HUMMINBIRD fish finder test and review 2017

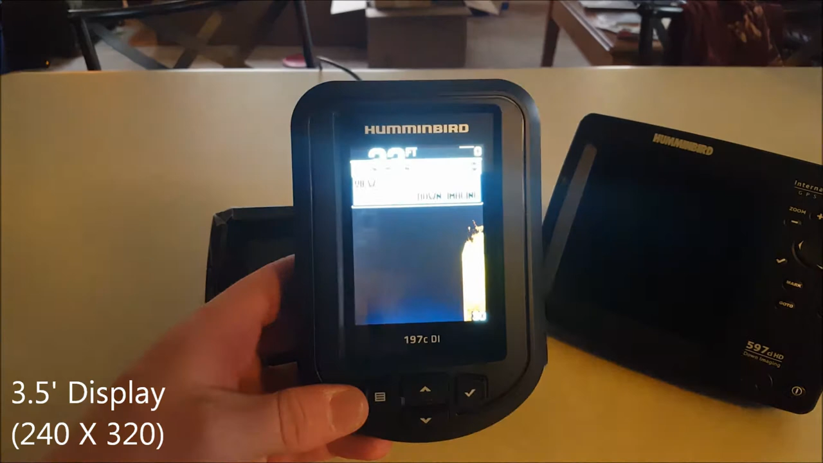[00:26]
fish finder really offers is going to be down imaging and sonar
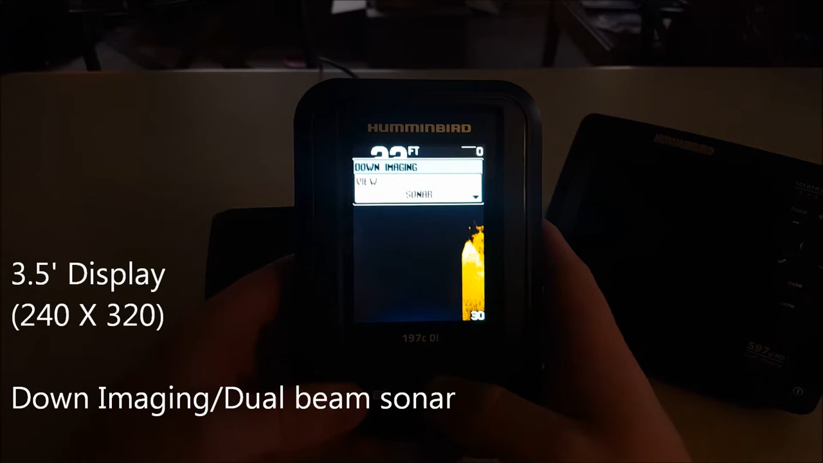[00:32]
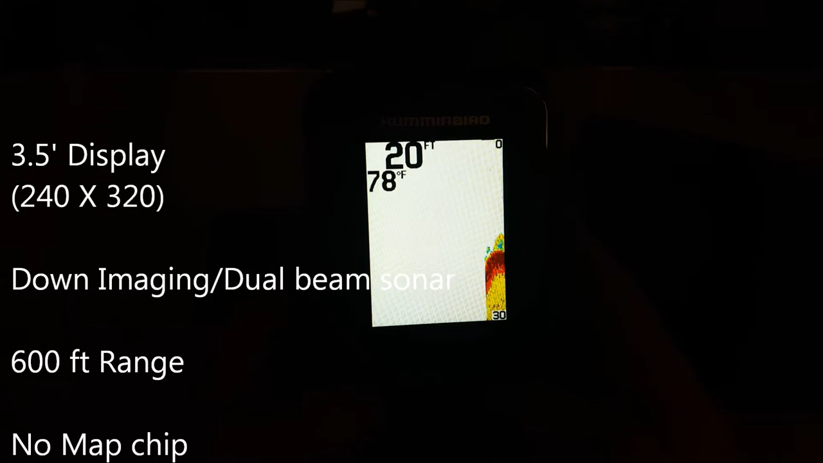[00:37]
On screen: water 78°F
okay and this isn't like a high-definition screen or anything it's just your basic standard three and a half inch little kayak
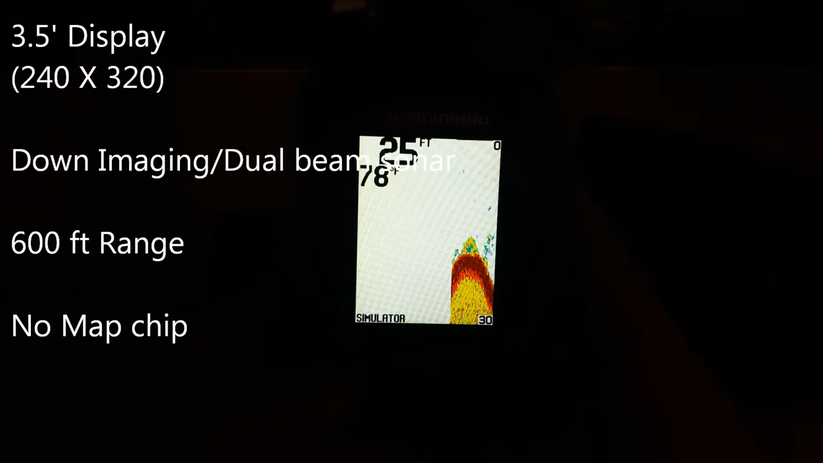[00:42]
On screen: depth 25 ft
or John boat fish finder it's going to give you a basic picture of the bottom you can change the sensitivity
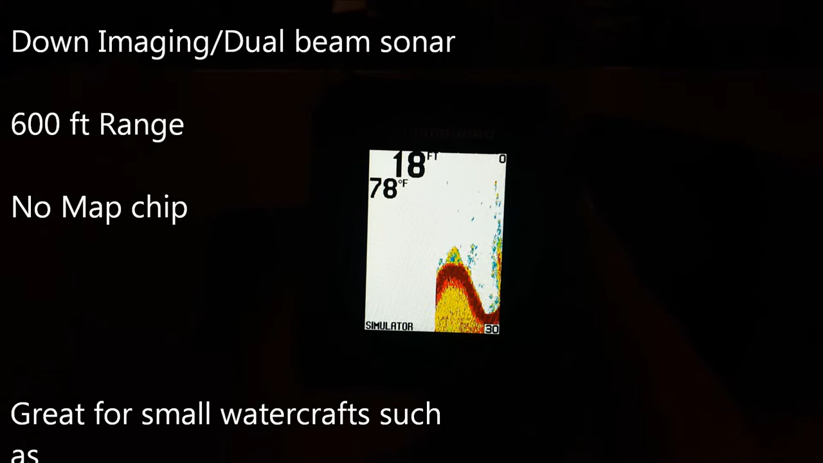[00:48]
On screen: depth 18 ft, water 78°F
on it from 1 to 10 and as you can see it'll give you a little fish symbol different
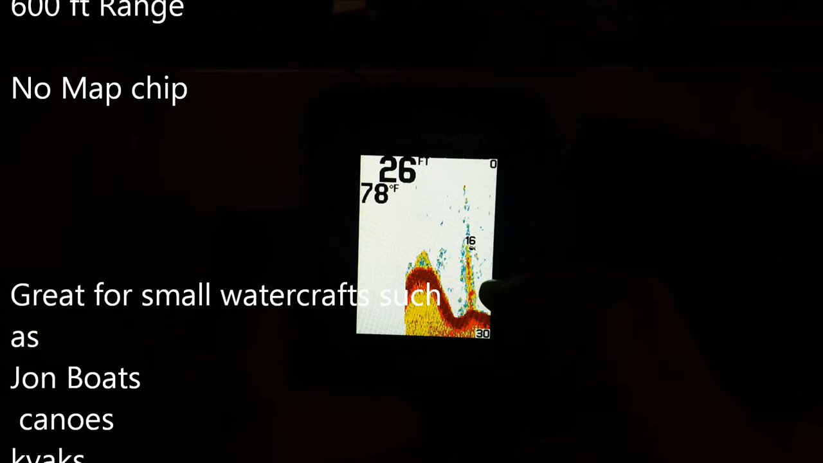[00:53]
On screen: depth 26 ft, water 78°F
structure that you can see there's a tree or some boulders just gives
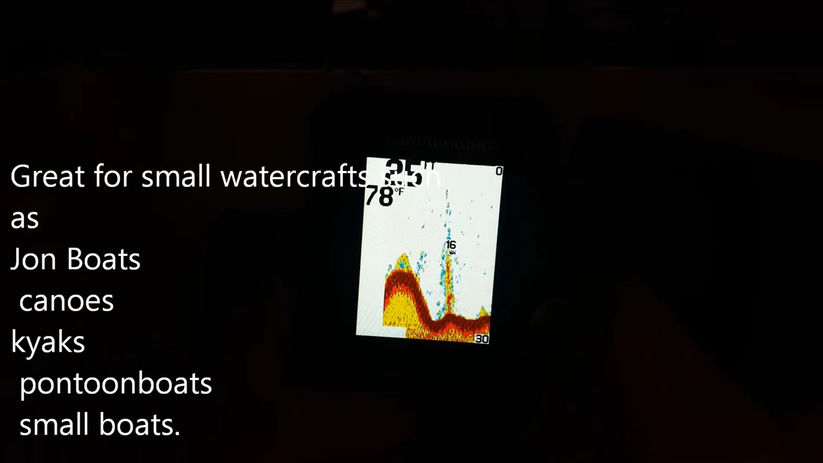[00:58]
On screen: water 78°F
you kind of an idea of what's down the bottom now we can change this to down imaging
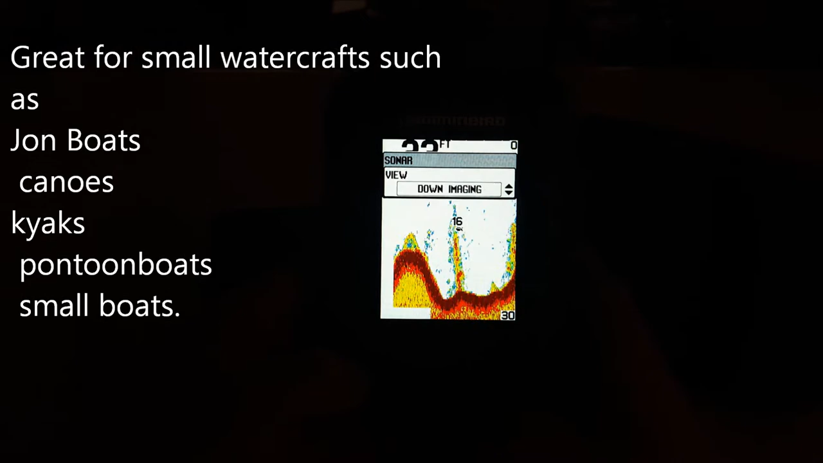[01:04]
and it'll give you a much higher presentation of the bottom there a little more detailed
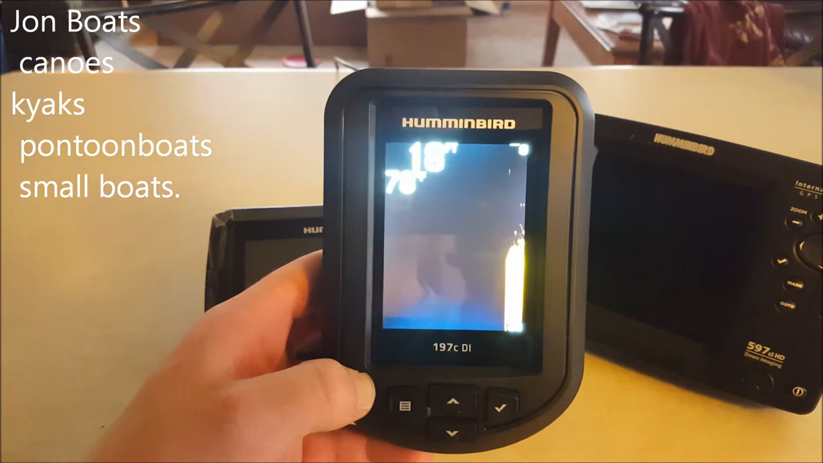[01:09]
idea of what's going on with the screen comes
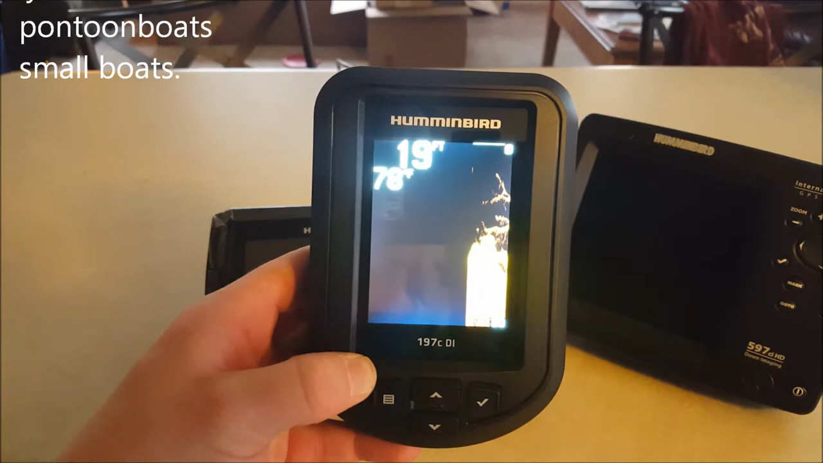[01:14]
through here and as you guys can see those boulders that were just on the screen last
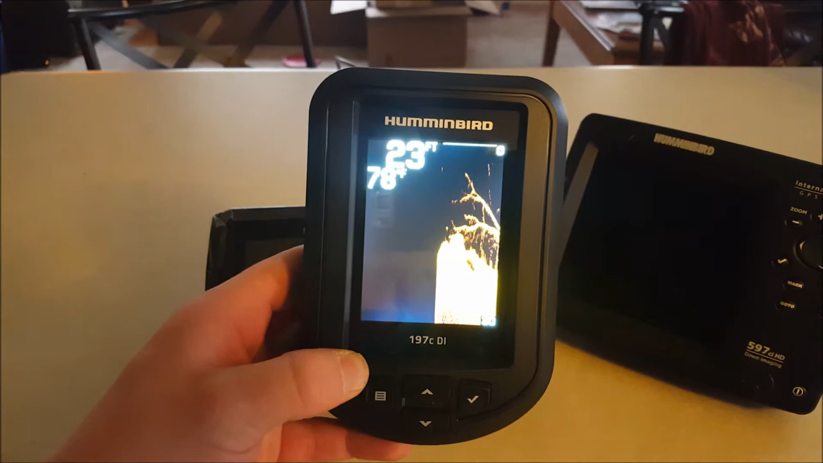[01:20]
On screen: depth 23 ft
time you can kind of identify them and tell what they are along with that stick and that branch that
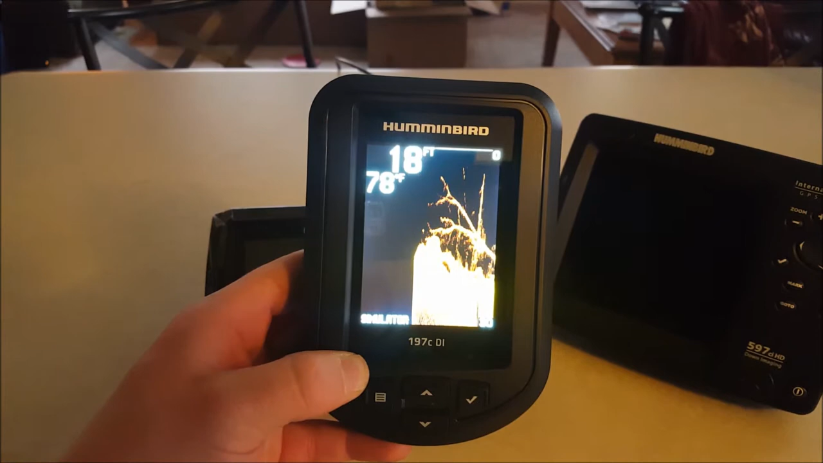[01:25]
On screen: depth 18 ft, water 78°F
was there look at that detail yeah
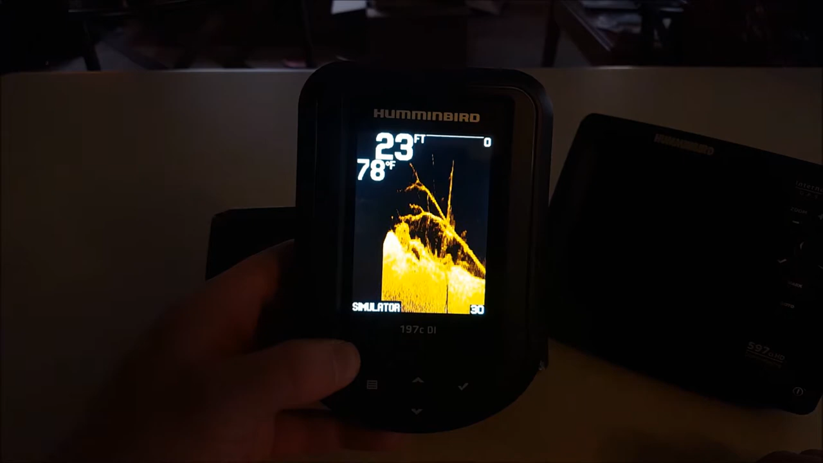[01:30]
On screen: water 78°F
I mean for for your basic unit this thing is amazing of course these two
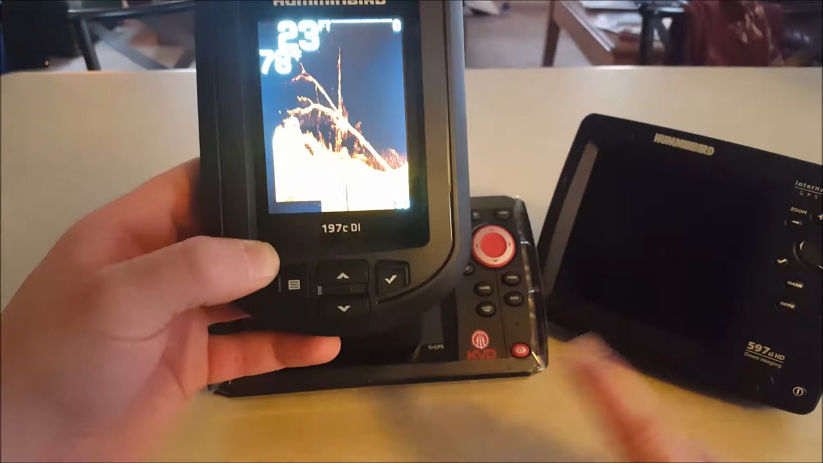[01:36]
units are going to give you more of that but that's just a little uh sample of what's to come with these
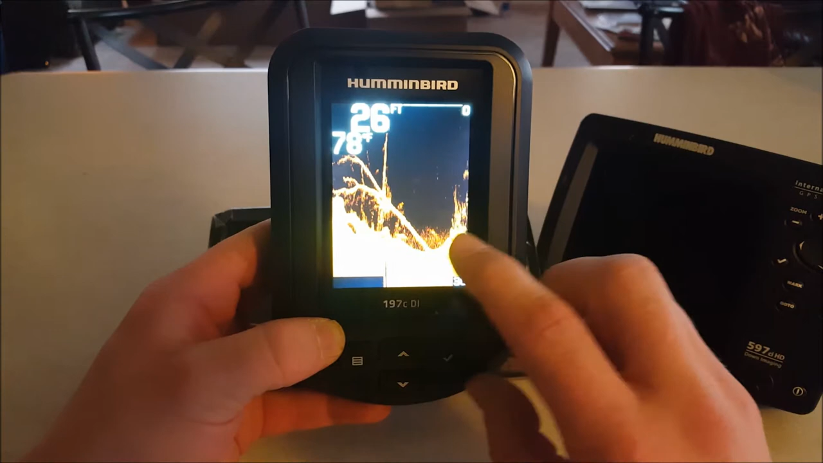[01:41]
On screen: depth 26 ft
other ones as you can tell the the grass there the stump the fish right there I mean it the details
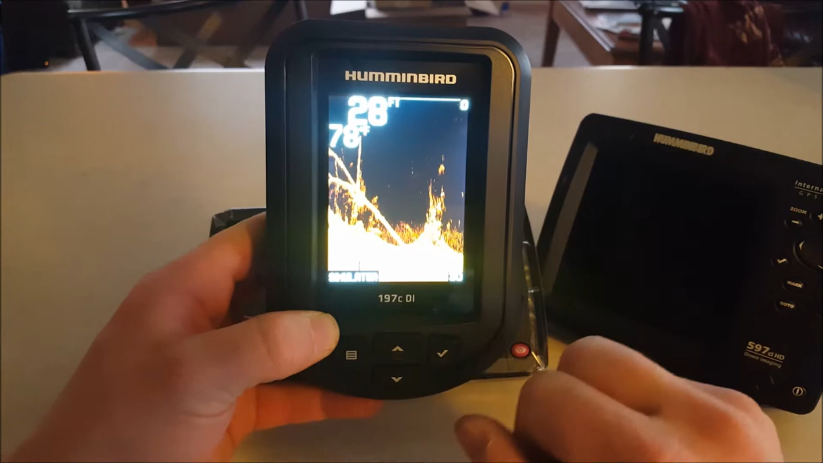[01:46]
On screen: depth 28 ft
there so it's going to be an asset for all you little boat fishermen and kayak guys but let's